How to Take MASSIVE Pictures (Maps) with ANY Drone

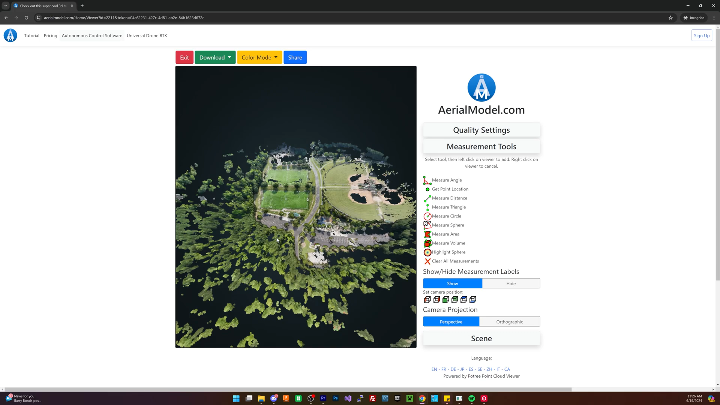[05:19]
So if you're interested in just doing a 3D model instead of just a map, you can actually do that as well.
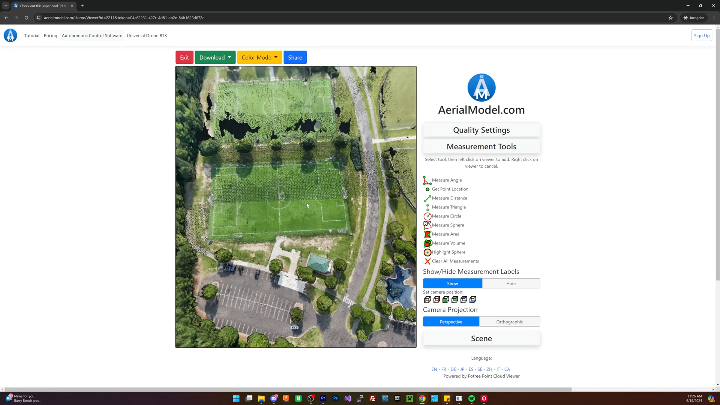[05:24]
That's got a smaller amount of images. But if you do the dedicated overhead map setting, it will allow you up to 100 images five times a week.
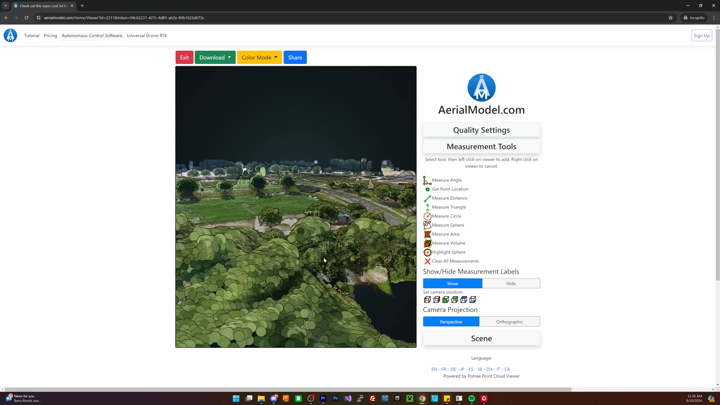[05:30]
So after I loaded up all the pictures here, I got presented with this very pretty model.
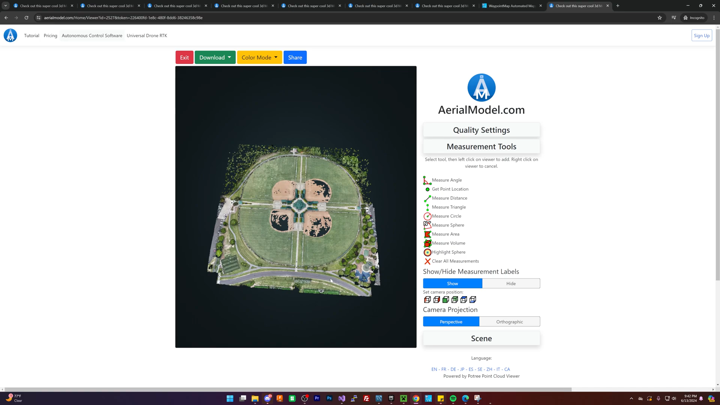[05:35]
Which, as you may notice, is very, very square.
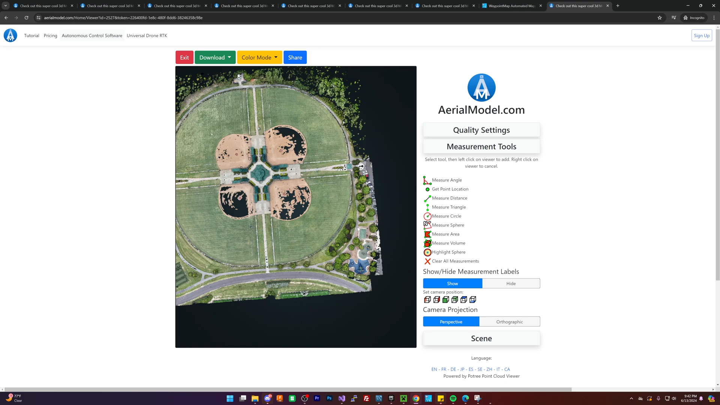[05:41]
So say, for example, something like this, which is, I believe, on the Mini 4 Pro.
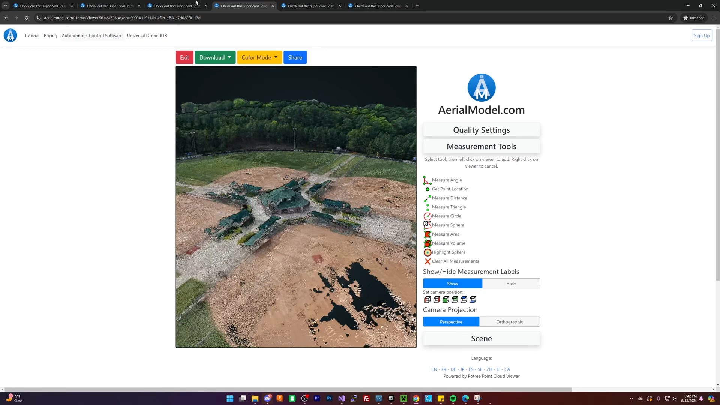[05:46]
Something like this, which is very circular. It collects a lot of extra data.
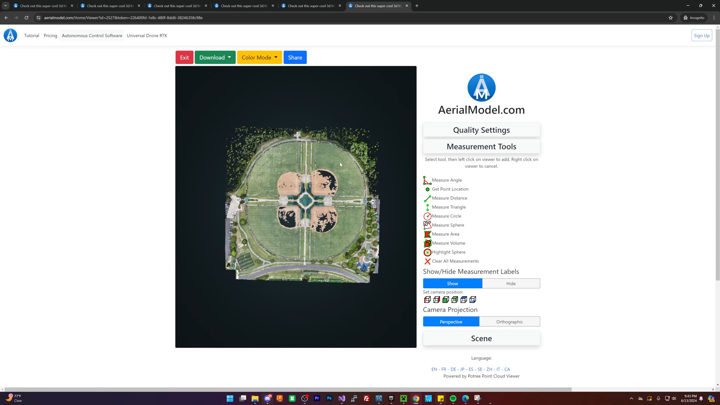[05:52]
This is very square. Obviously, you're taking these pictures straight down. So you're very focused on collecting that data.
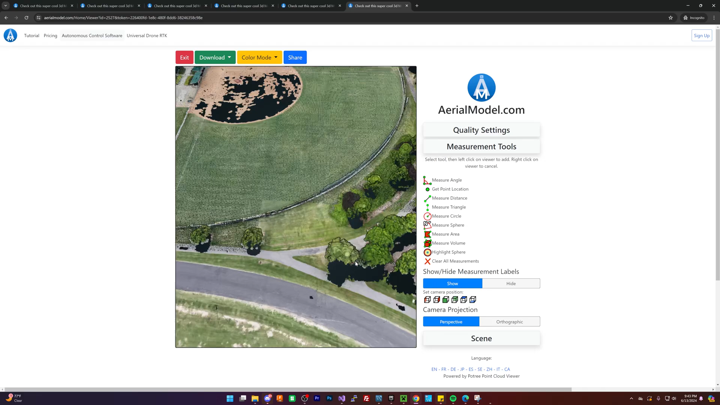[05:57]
And not so much about the quality of everything else. So this looks really good.
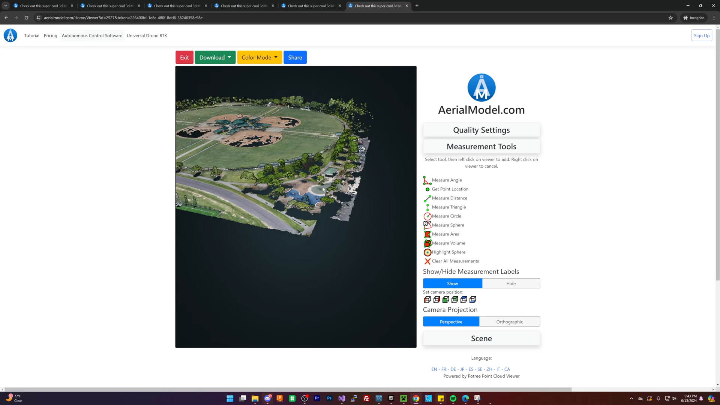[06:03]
But the thing you will notice right away is there is not a lot of detail below the surface layer.
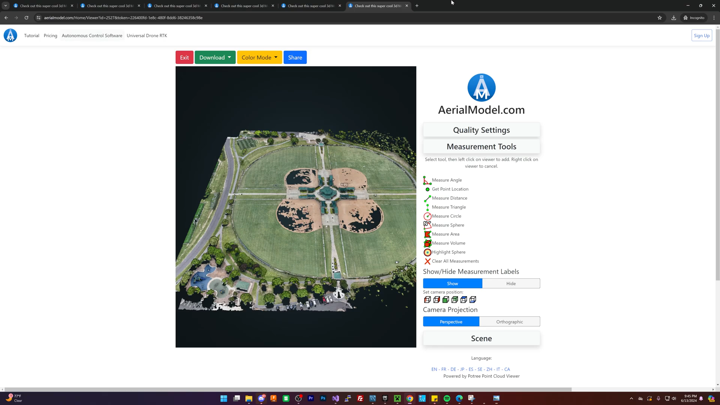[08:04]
I'd argue this model is really good as well. You'd probably want to do some more angled shots if you wanted a better 3D model.